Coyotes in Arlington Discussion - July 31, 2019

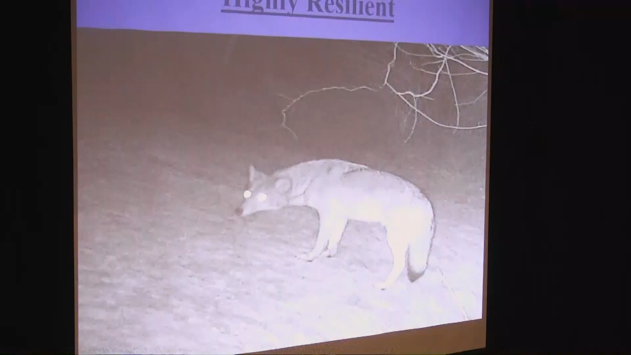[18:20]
If you look carefully, this coyote has 3 legs. This leg right here is gone. And look how healthy it is. This was up in North Andover.